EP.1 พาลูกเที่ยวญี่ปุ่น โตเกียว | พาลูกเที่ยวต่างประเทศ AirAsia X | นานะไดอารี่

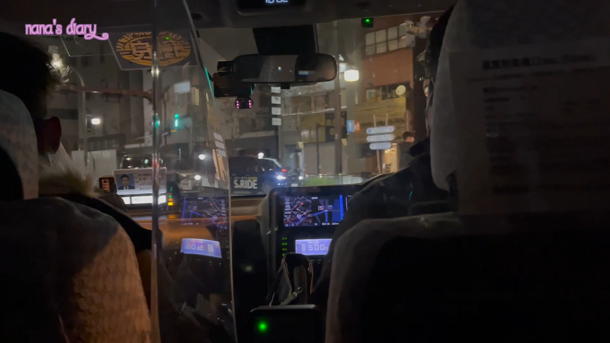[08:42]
ท้องส่านลูกหิวเข้านะคะพอเราถึงสัมมีปลไท้ท่านที่อาทักุษะเราเลือกนั่งแทอคซี่เข้าโรงแรบนะคะค่าโดยศาสถานอยู่ที่700 เยน ค่ะ ประมาณ 800 เมตรก็ตีเป็นเงินไทยประมาณ 200 บาทนะ